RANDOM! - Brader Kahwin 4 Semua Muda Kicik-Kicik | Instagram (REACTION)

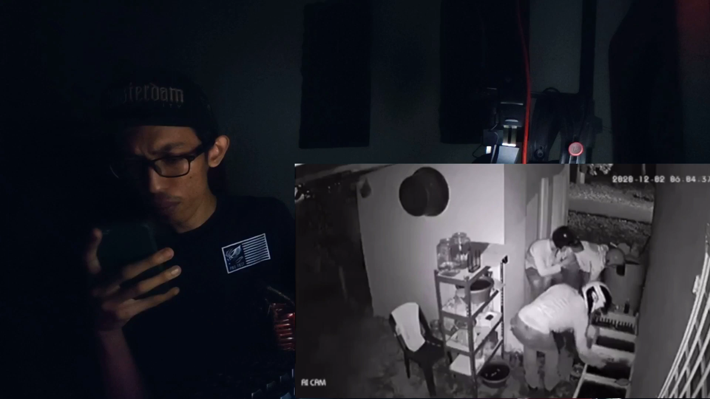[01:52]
Ah, shit, tinggal sebatang lagi lah. Oh, hampa ada main curi ikan lah. Nombor, oi! Andy dah tak rancok langsung. Tengok macam pencuri tegar.